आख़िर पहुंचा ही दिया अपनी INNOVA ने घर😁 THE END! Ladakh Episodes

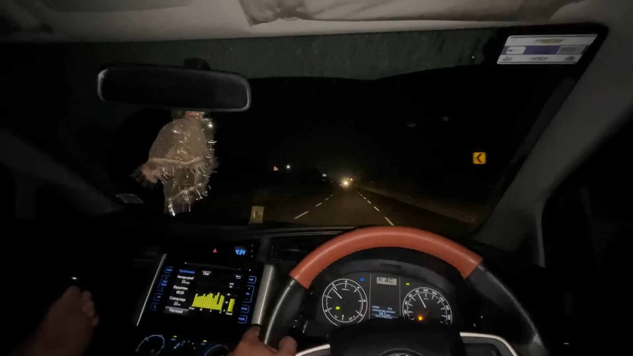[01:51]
अब ये है तो पूरा हाईवे, लेकिन ये क्यों आ रहा था पता नहीं भाई इन लोगों का।
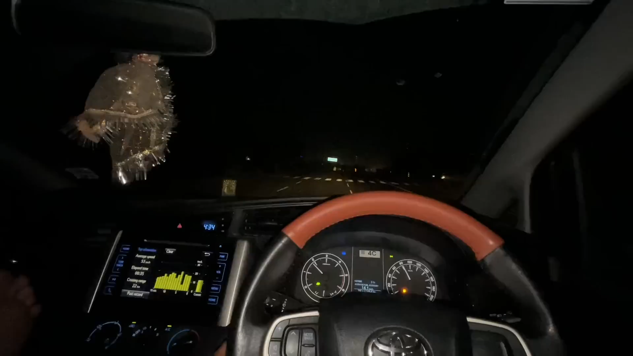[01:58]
तो अभी तो हम सीधा सीधा चल रहे हैं भाई, और पीछे वो दोनों सो रहे हैं, तो उन लोगों को अभी डिस्टर्ब नहीं करते।
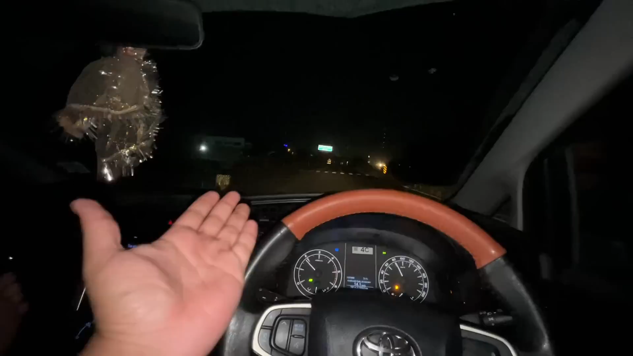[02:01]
अभी हम दोनों ही भाई आपस में बातें कर रहे थे, तो वो हम कंटिन्यू करते हैं भाई। और अब आप लोगों को मिलता हूँ मैं जब उजाला हो जाएगा ना थोड़ा। अभी तो देखो जैसे 4:34 हो रहे हैं, तो अभी तो सूरज भी नहीं है। थोड़ा एवरेज के बारे में बता दो गाड़ी।